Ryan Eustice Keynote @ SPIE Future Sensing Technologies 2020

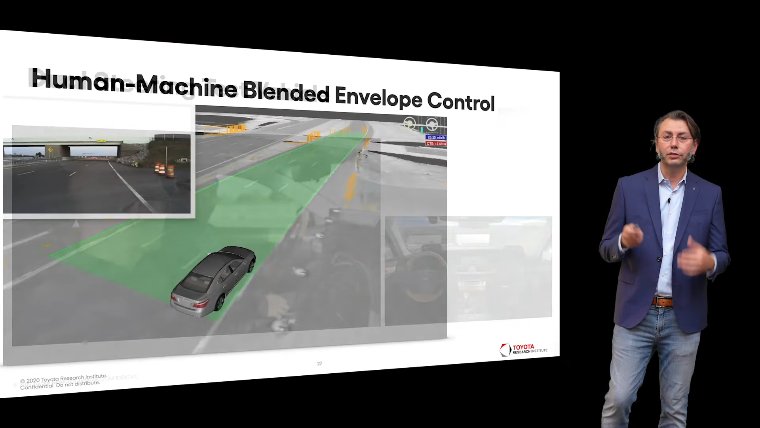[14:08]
So what you're seeing here now is a depiction of this envelope control in action. So this is from some of our closed course testing. The green carpet basically represents what the vehicle is perceiving live to detect the road, the fusion of that with objects in the scene to say this is the safe region. The human has full agency while they're driving within that green carpet. But as they approach the boundary, the system begins to blend their input with the AI from our stack
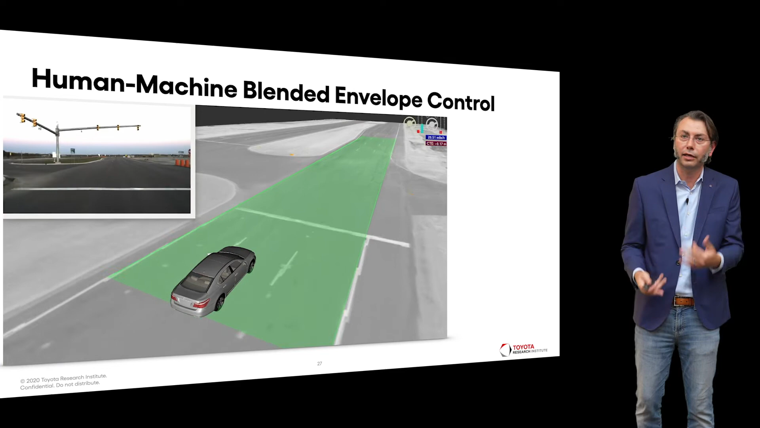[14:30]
to keep the car safe and in a controllable regime.
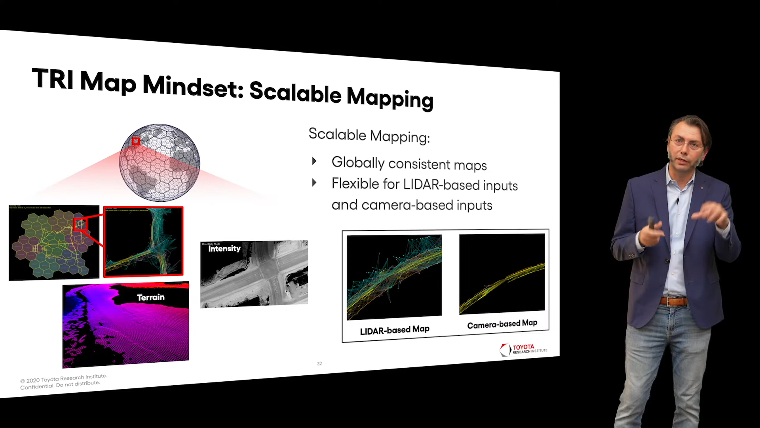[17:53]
camera derived data, but it can produce the exact same kind of representation and allow us to kind of think about how do we leverage Toyota scale to kind of roll out and grow HD maps at scale leveraging the POV fleet.
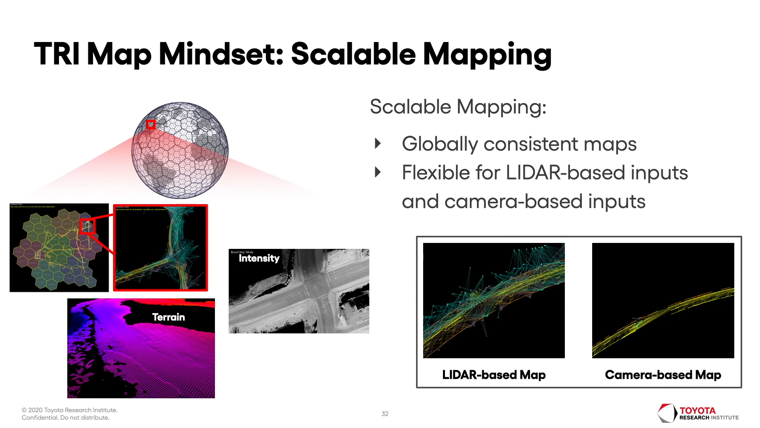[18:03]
Toward this end, TRI has actually done a lot of work on how do we make this scalable framework work without LIDAR and think about how we can exploit more vision first. So what you're seeing here in this video on the left is a HD kind of feature based map like you would find in the rest of the industry, but this is actually derived purely from vision equivalent to what you might find from say like a Toyota Safety Sense equipped sort of vehicle. And on the right, what you're seeing is now a video of our vehicle localized in the map, again, using vision only.
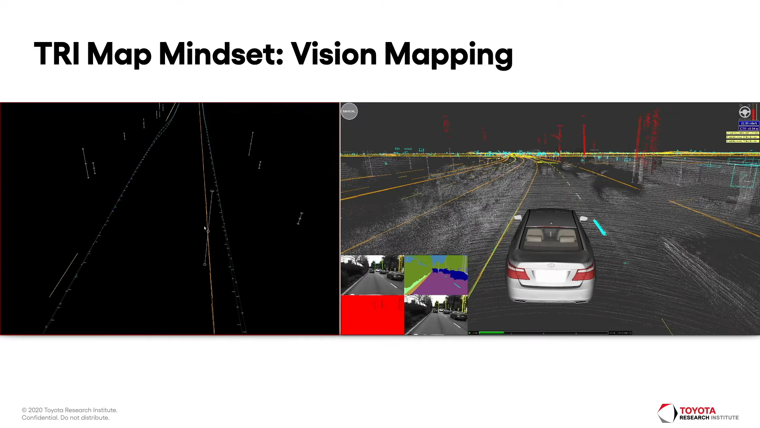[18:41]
In this case, we've overlaid a LIDAR 3D point cloud just for context and visualization for you so you can see the accuracy of that. Next, TRI has put a lot of efforts into our machine learning pipeline that we use for both for perception and also beginning to apply in the planning prediction space. So Ouroboros is our internal name for basically our unified ML platform to curate, train, and deliver all of the following kind of ML models that we're using today in driving. So from 2D vision detection to kind of a LIDAR bird's eye view, traffic light estimation, semantic segmentation, park car estimation,
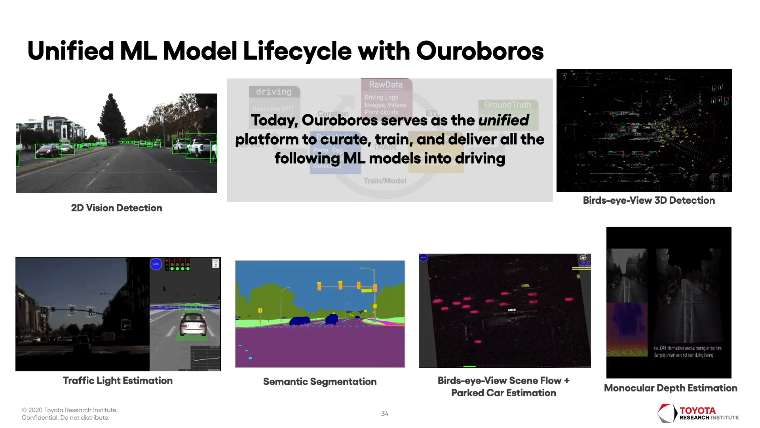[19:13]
and also importantly monocular depth estimation from vision. Now, here's one of the recent results from our ML research team that we presented at one of the top computer vision conferences last year. This is some of our work in Sim2Real. So what we're trying to do here is, you know, if we think about taking LIDAR away from the system, trying to be more vision first in what we're trying to do, how do we reconstruct the 3D world around us purely just from a monocular vision? So what you're seeing here in the Sim2Real, we've actually trained a machine learning model that knows how to take, say, the general kind of shape of what a typical sedan might look like.
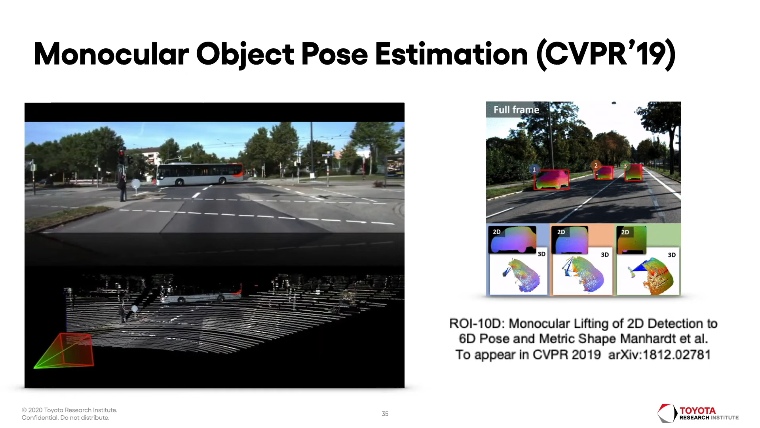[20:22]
And then the bottom half of the video, we're overlaying that on top of a high density 3D LIDAR point cloud just for reference. So you can see the visual, the quality and the accuracy with which from vision alone, we can reproduce 3D geometry. And then finally, you know, all this kind of comes together in our prediction and planning framework.
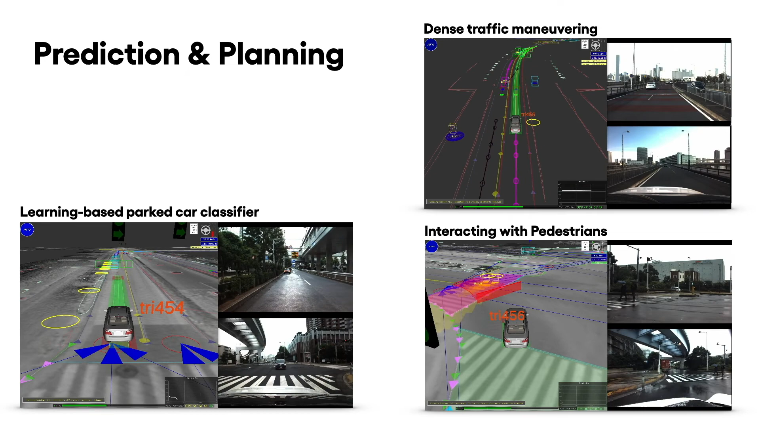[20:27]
So we're working on a risk-aware decision-making where we think about this multi-hypothesis scene prediction, not only for the other agents and understanding what our potential vehicle EGLE interaction is with the other vehicles. And so this allows us to model complex interaction between agents.
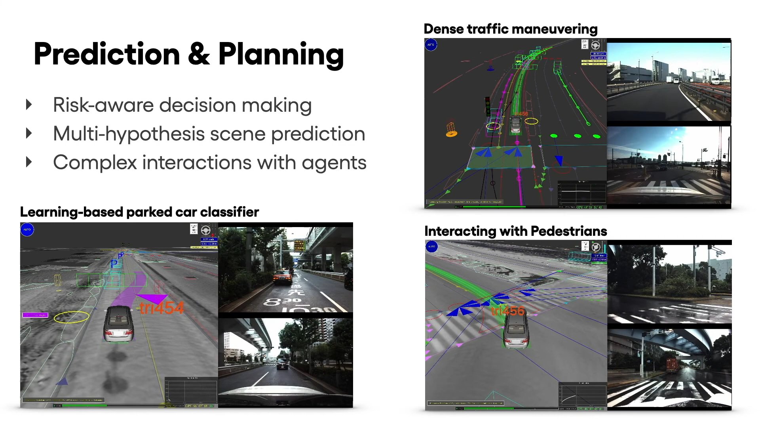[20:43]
So what you're seeing here is some depictions from, say, learned classifiers that allow us to detect and understand per cars, to dense traffic maneuvering, then also interacting with pedestrians, say, at crosswalks.